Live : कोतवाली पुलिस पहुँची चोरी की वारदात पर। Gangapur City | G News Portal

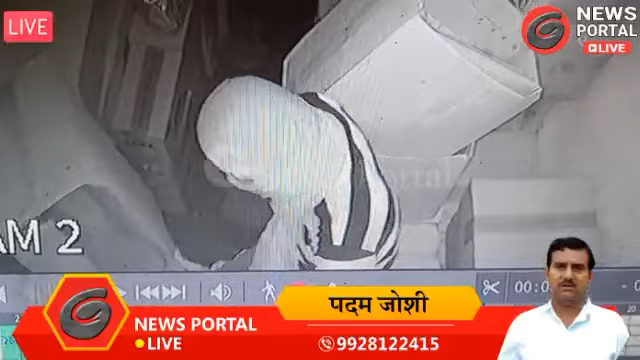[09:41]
चोल दुकान के अंदर सीची केमरे में यह है और कोजवाली पुलिस में शिकाथ भी आपने पूद्वाली पुलिस